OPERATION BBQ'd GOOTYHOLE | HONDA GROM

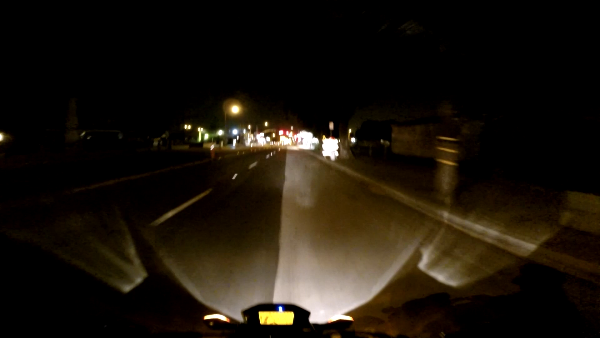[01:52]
It's gonna be a nice, pretty ride, too. I'm gonna go through downtown. Yeah. Shit popping tonight? Nah?
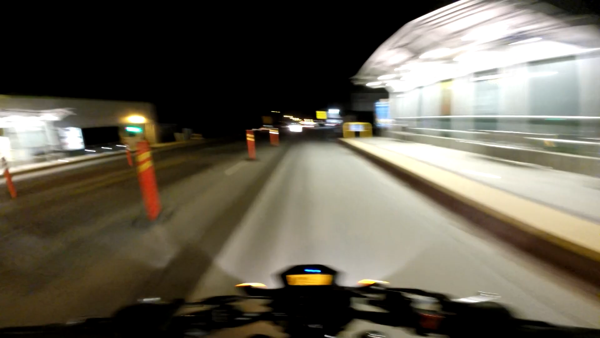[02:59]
Full exhaust system right now. I threw it on the ground. And I ordered, I don't know how to pronounce it, Chimara, and oh look, there's a weed clinic.
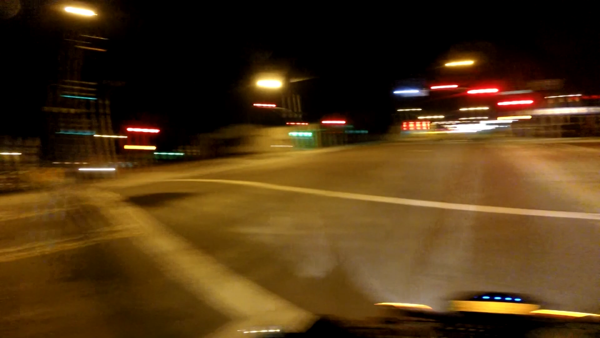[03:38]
Well, what the fuck is both sides red? Oh. Gotta be a little extra cautious tonight riding this because it's a smaller bike, but I'm thankful that Honda was nice enough to throw some bright ass fucking headlights. Like, I'm on high beam, there's low beam, here's high beam. Oh, bitch. I prefer high beam. If I blind people, that's a good thing, that means they see me. I don't think it will though, this thing's so little. It's got little fucking baby legs lights.
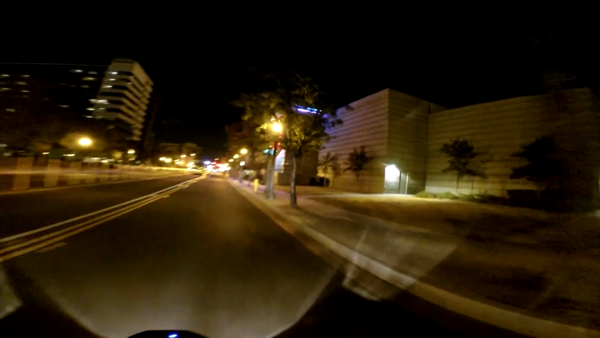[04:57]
That regal cinema. One time, when I was a kid, we were sitting right there, and there's this wall right here, and we just got done watching the movie,
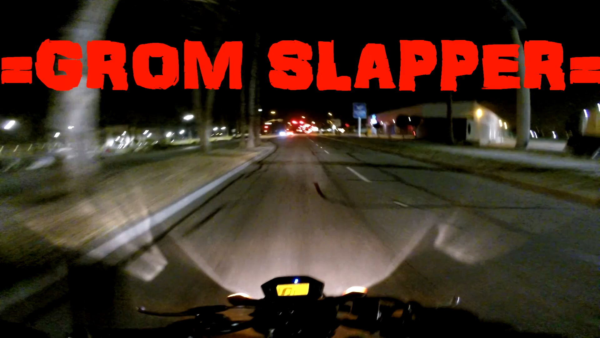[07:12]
dun dun dun dun dun dun dun dun dun dun dun dun. Man, this street's crazy. I like how it illuminates like the left and right of me so I can see everything. I did a good job on this headlight. Whew. My eyes are drier than Richard Simmons' asshole after a workout. Whoa, skate park. Let's check out some fucking tubular to this. It's pretty tubular, man.
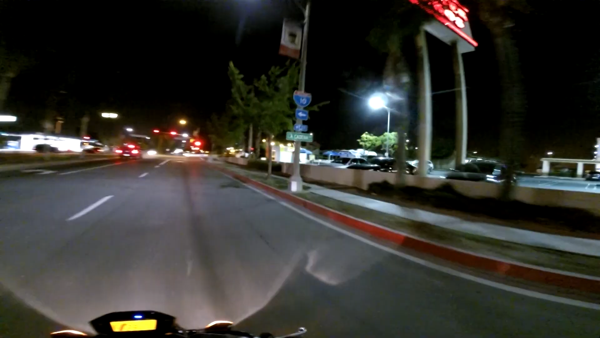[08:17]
Man, they still have fireworks like all night, it looks like.
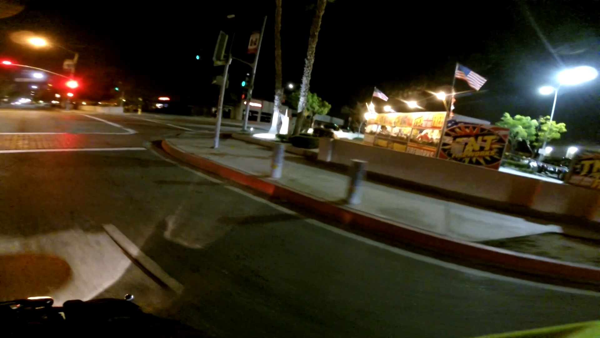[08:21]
Train tracks! Can't lie, night riding is fucking chill. I need to do this more often.